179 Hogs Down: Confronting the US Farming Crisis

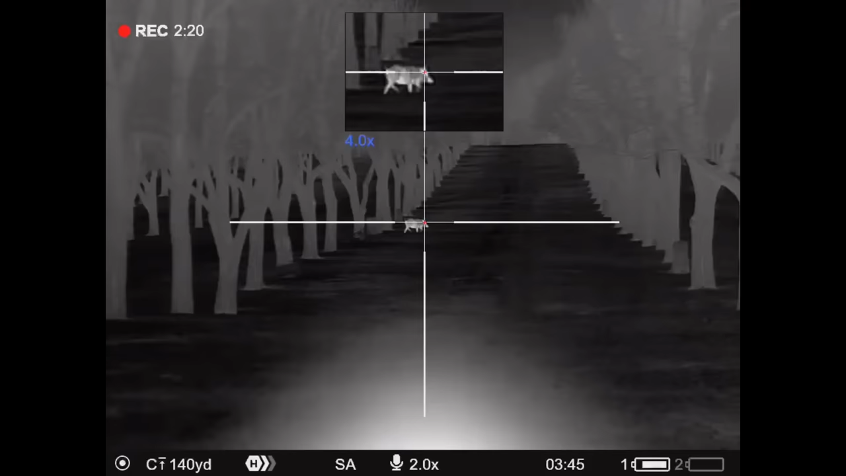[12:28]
Oh, do you see this one walk and run? Yeah, I'm trying. Oh. Mm-hmm.